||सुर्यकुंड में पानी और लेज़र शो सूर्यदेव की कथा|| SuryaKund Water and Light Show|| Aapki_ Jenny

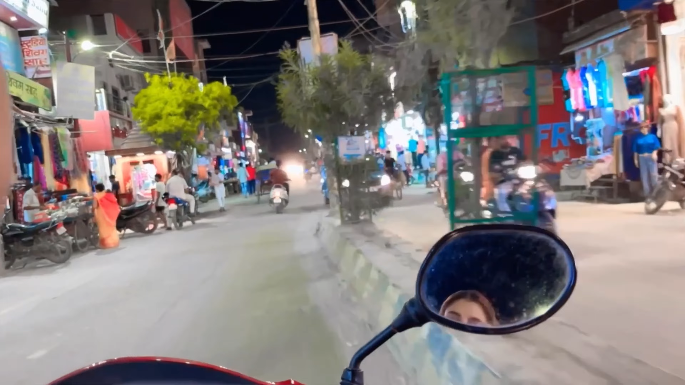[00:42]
हम लोग जा रहे हैं सूर्य कुंड, ये देखो।
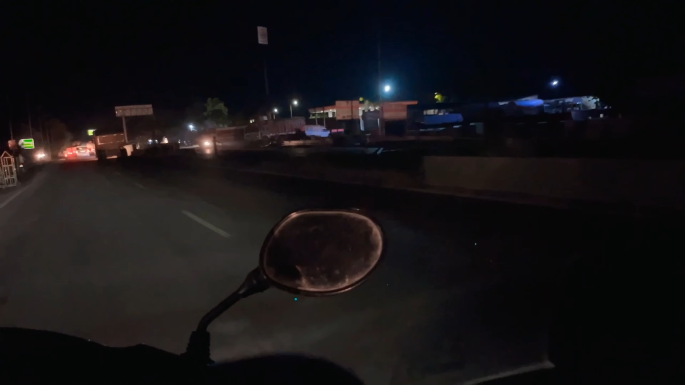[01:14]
हम लोग हाईवे पे है क्योंकि सिटी से रास्ता ब्लॉक है, तो इसलिए